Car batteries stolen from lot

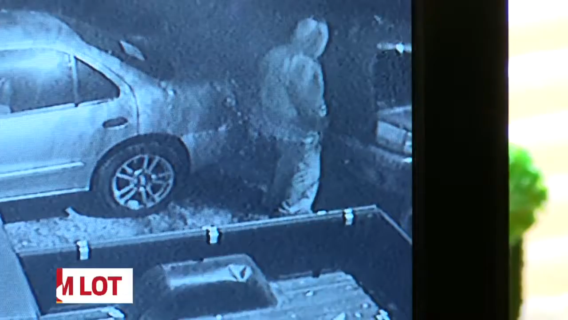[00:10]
VIDEO SHOWS IT HAPPENED LATE MONDAY NIGHT. THE OWNER AT JAIL SALES SHARED THE VIDEO WITH US. YOU CAN SEE SOMEONE COME ONTO THE LOT AND GO FROM CAR TO CAR LIFTING THE HOODS AND TAKING BATTERIES.